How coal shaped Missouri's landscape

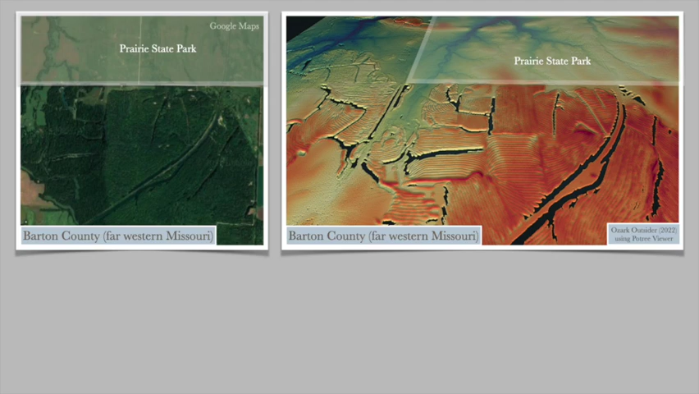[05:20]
You may have noticed a particularly distinct ribbed pattern common in many surface mining areas.